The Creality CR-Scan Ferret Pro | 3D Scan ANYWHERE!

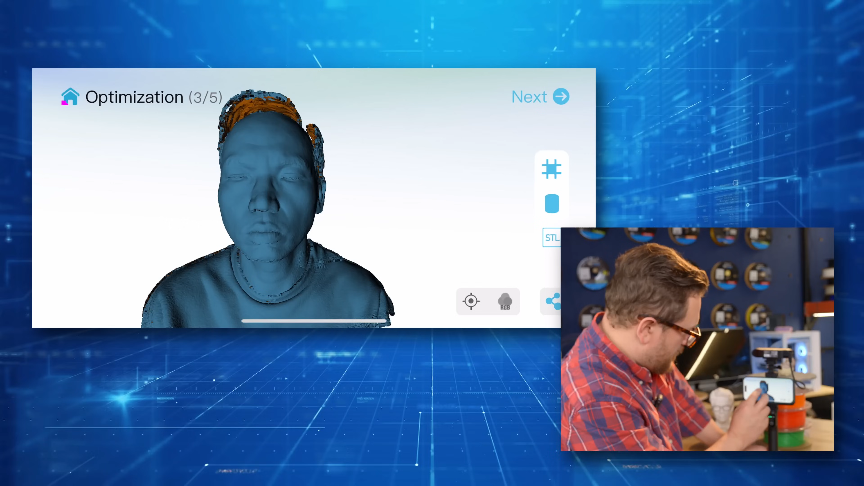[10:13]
Oh, he is a hollow person right now. You see, we're missing a lot of stuff, but don't worry. We are going to select
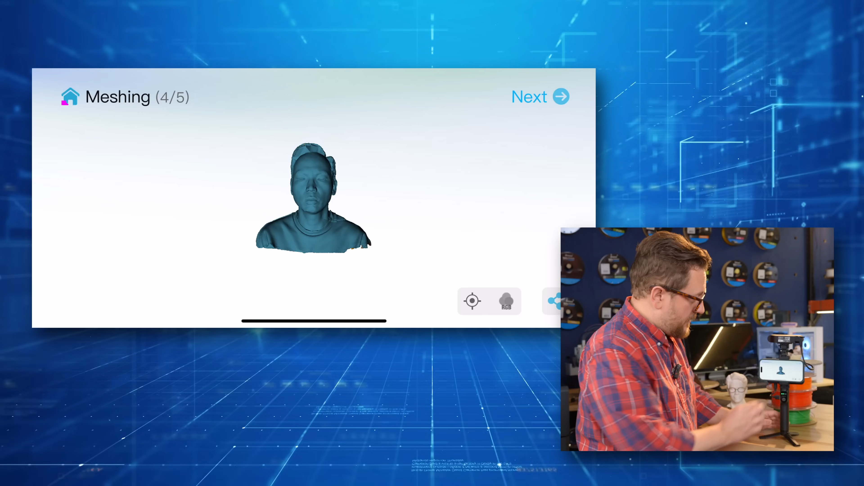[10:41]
So let's go ahead and zoom in and take a look at what it was able to do. So we see our friend Cam. The artifacts around the eyes are typically from when he blinks and that's going to happen. You can clean that up later.
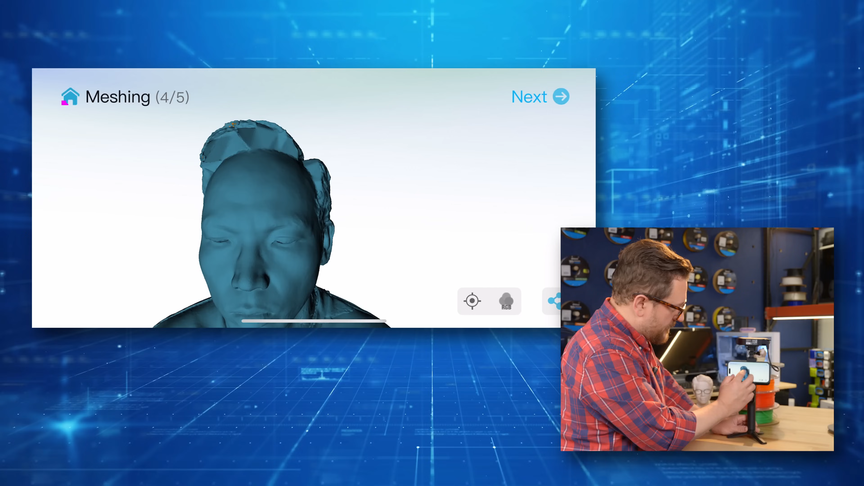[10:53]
And then you can see where it filled in the hole.
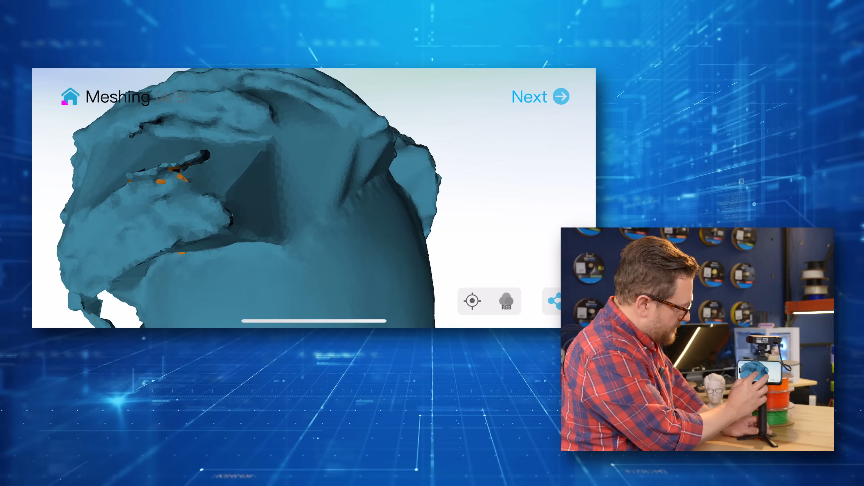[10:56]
It's quite angular. It's not awful. So that can be fixed with a program such as mesh mixer.
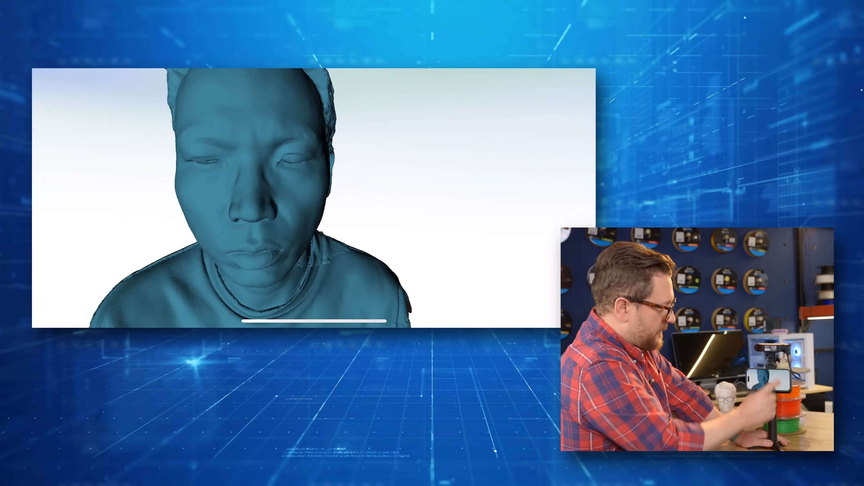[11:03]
I'm going to click next and it's going to do some color mapping as well. Now this would most likely only be useful if you were going to use the model in some 3D software.
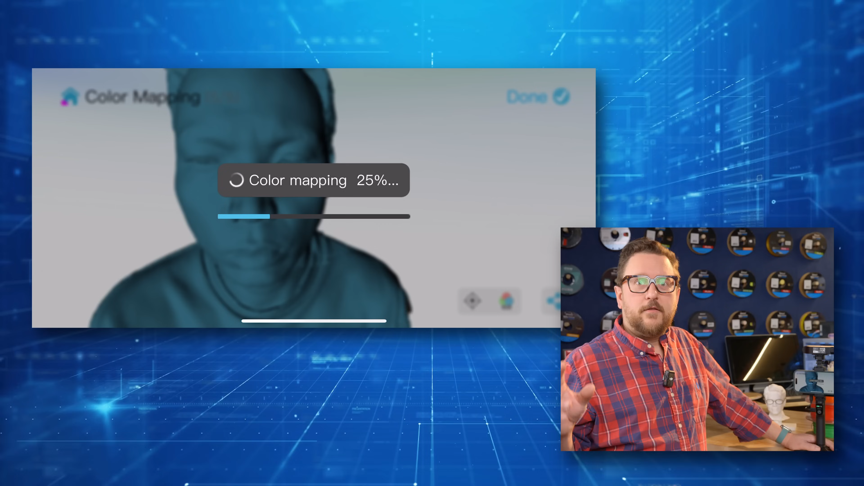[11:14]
So if you were going to import this into your meta quest world or something like that,
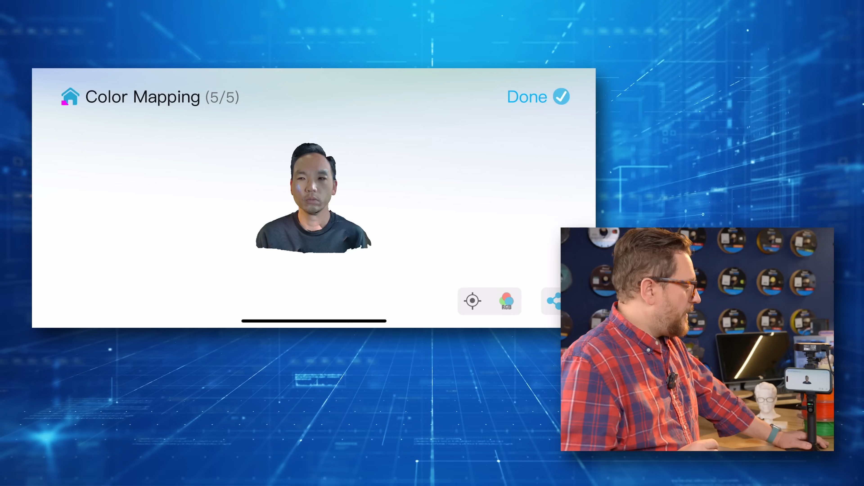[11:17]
the only problem is when you do the color mapping, it sometimes hides imperfections in the mesh.
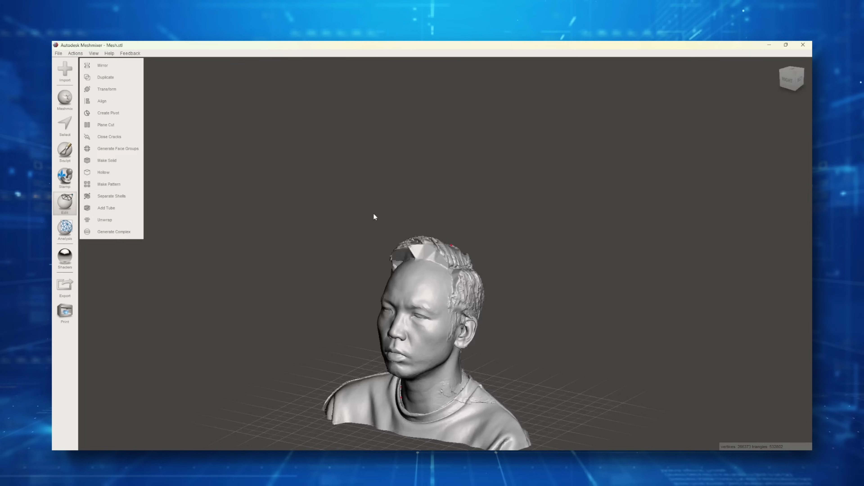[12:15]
Now I've got a nice flat base for cam. We've got some issues over here that we need to take care of due to some erroneous point cloud data.
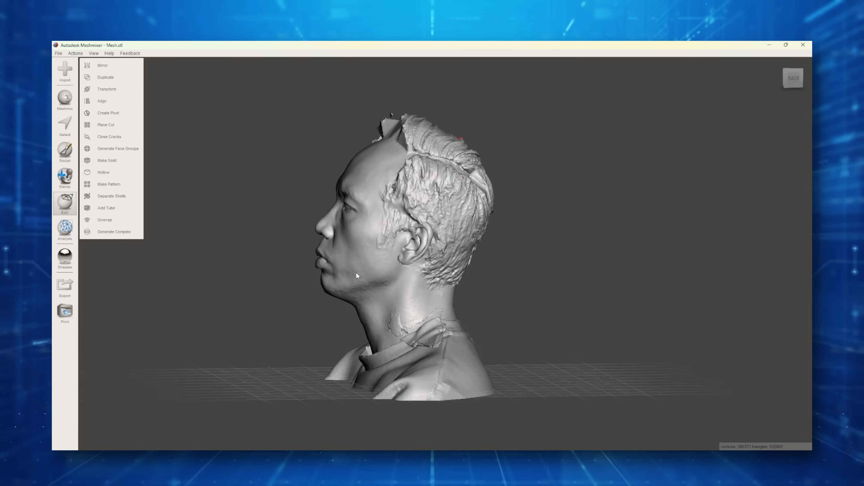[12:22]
But let's go see if we can clean up that little bit of excess on his shoulder right there.
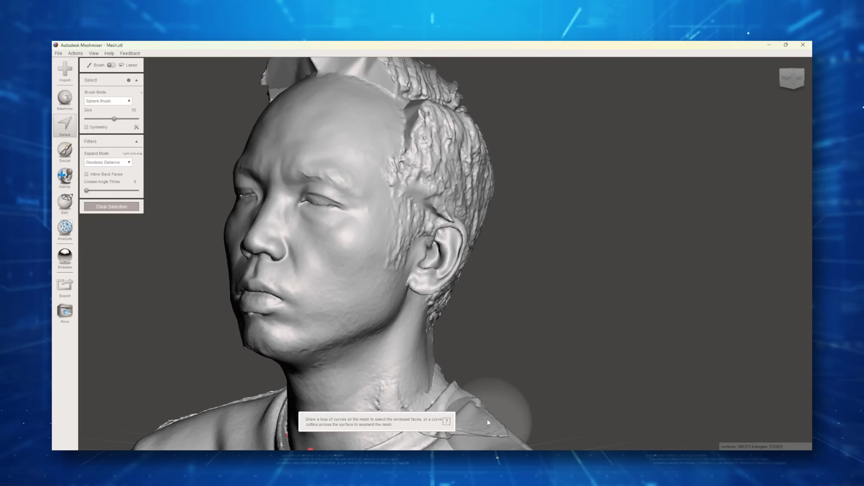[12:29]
We're going to take our brush size down.
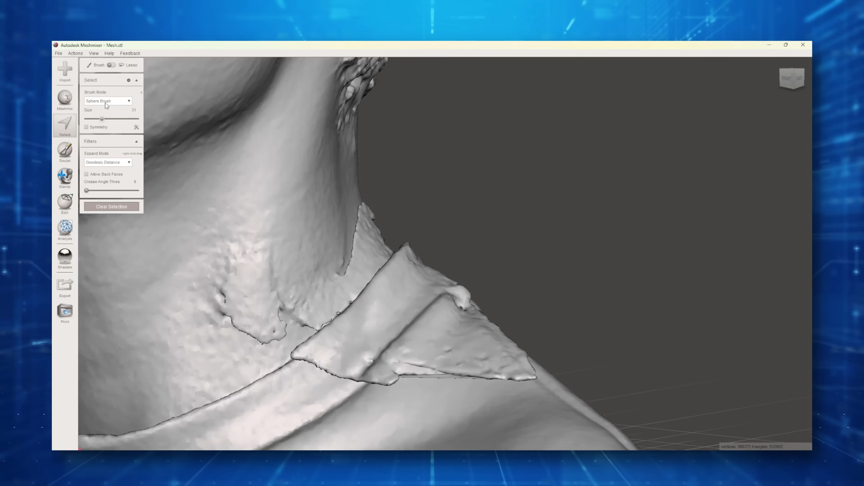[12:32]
Sphere brush. What are our options? Sphere disk. Unwrap brush. Let's try this guy and see what happens. We may accidentally grab some stuff below and that's okay.
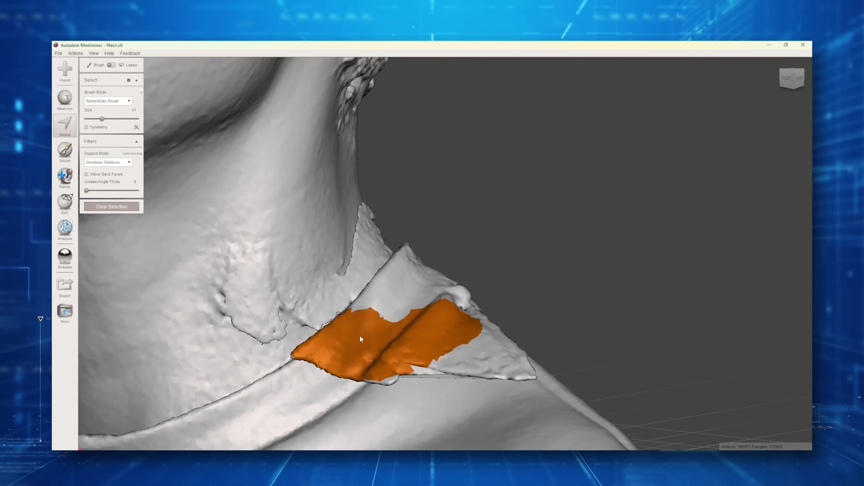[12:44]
We'll try to fix that. But this is working pretty well right now, actually. So let's see if we can clean that up and hit delete. Let's see if we can continue doing that and clean up some of these other little pieces here and there.
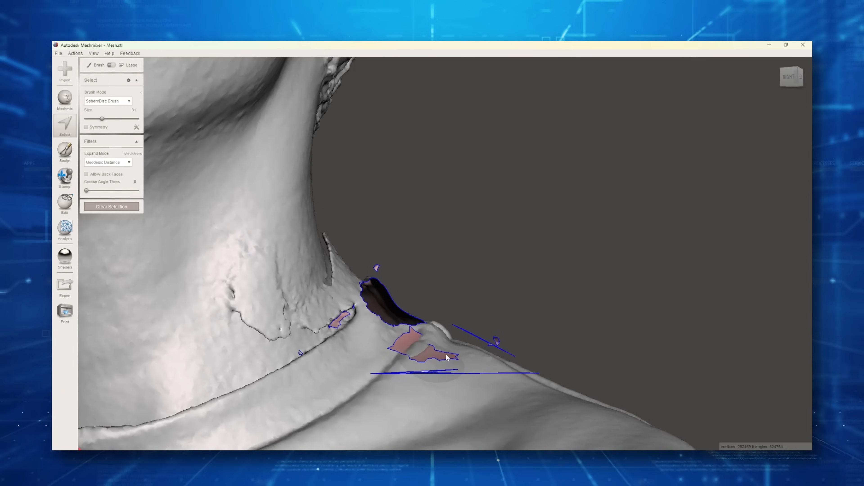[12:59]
So we need to go get the lasso tool now and draw around the stuff that we want to get rid of and delete. Clean up that.
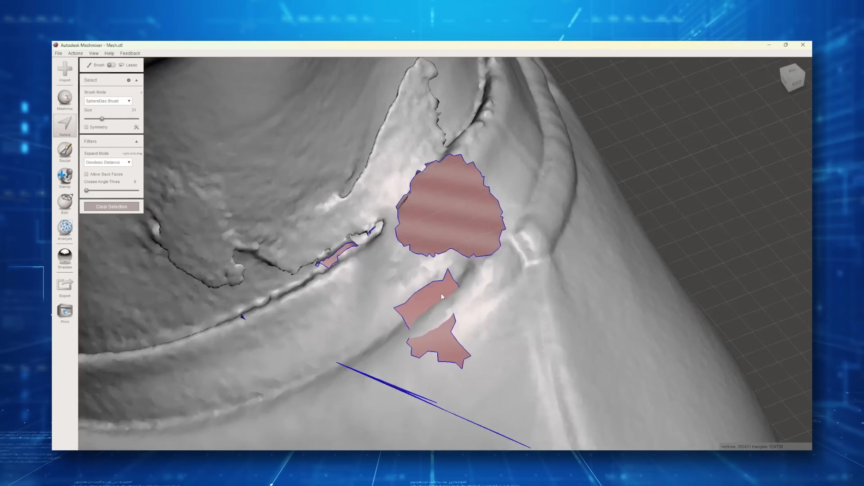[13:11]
What I'm going to do now, since it's mostly cleaned up, is I'm going to say make solid. So edit, make solid.
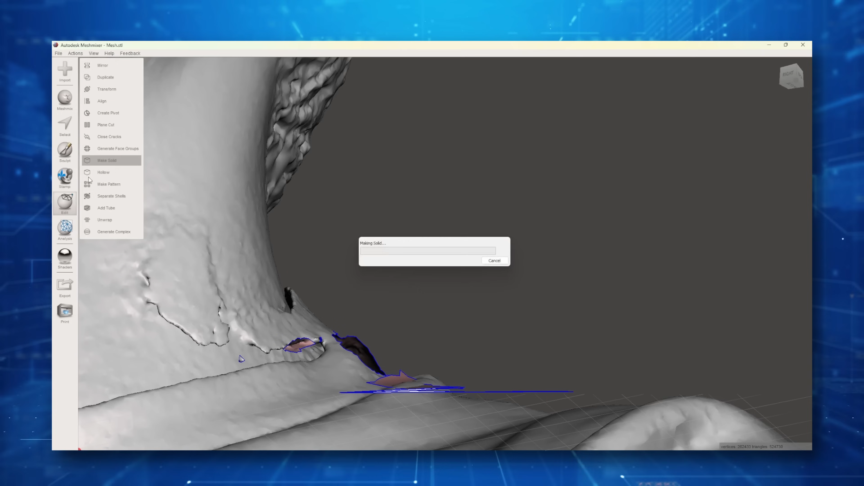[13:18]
And what we want to do is we want to make sure that we're looking at the model as we go.
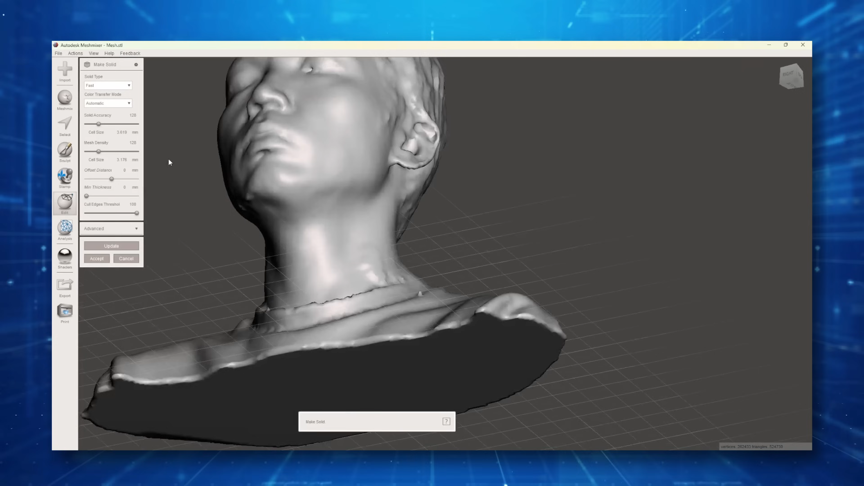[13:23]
We can do some different things here to see how accurate it can be. So let's try that and see what happens. Okay. So that, in my mind, made it worse. Let's take the solid accuracy back down and see what happens. Ooh, even worse. So we don't want that. We probably want the mesh density way higher.
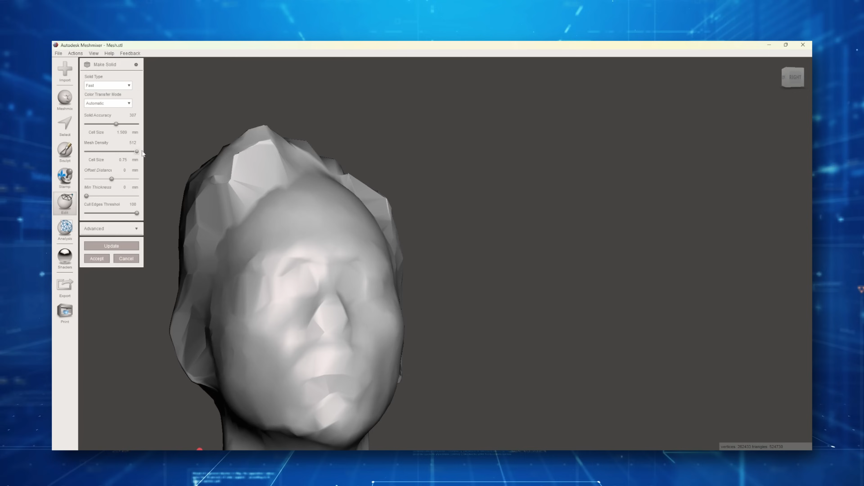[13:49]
Let's take that back down to around where it was and see if we can get some of that detail back.
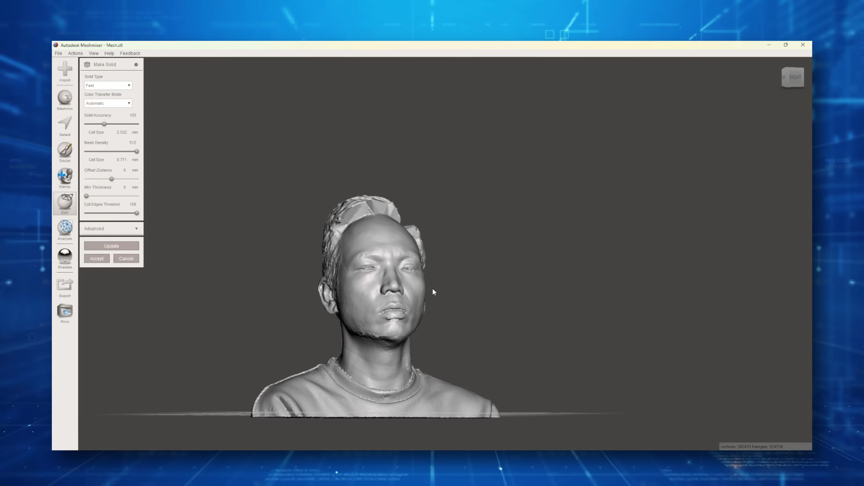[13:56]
Ooh, great. All right. So increasing the mesh density gave us a lot of our detail back.
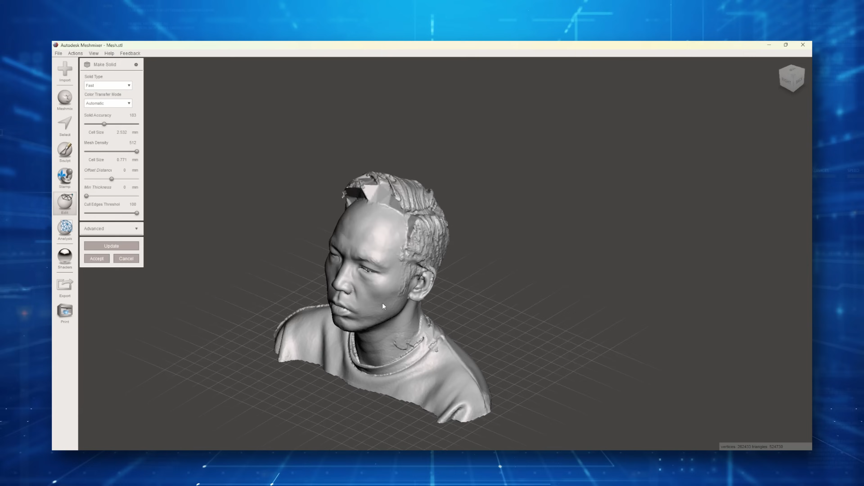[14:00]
That's awesome.
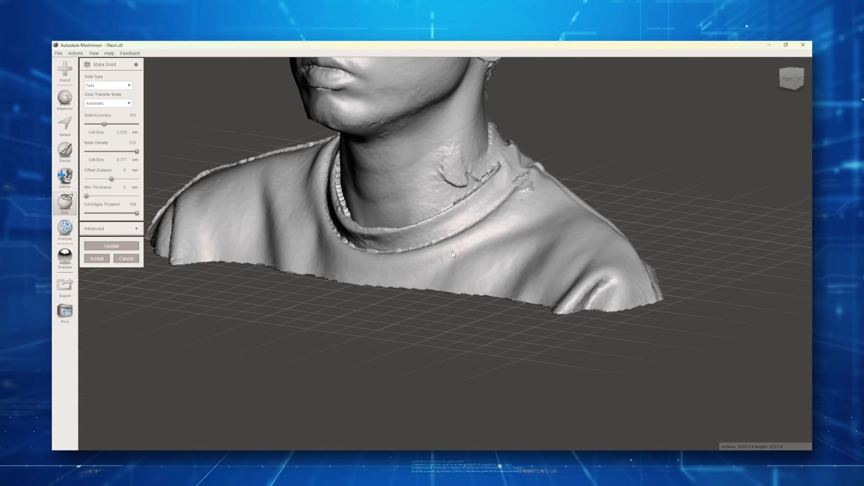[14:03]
And it looks like it filled in those holes that we created. Since we're just doing this quickly, we're not going to worry too,
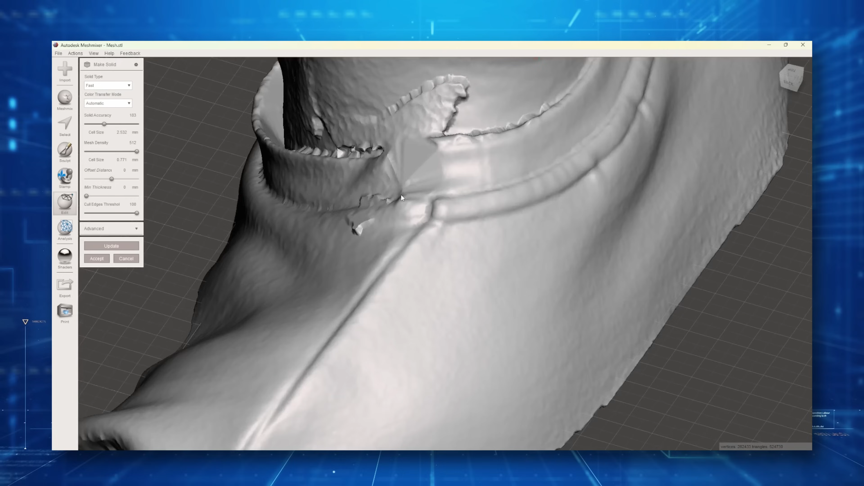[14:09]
too much about this because there's a couple other things I want to fix before I send it to print. First, we're going to click accept. Always click accept. We are going to go into sculpt.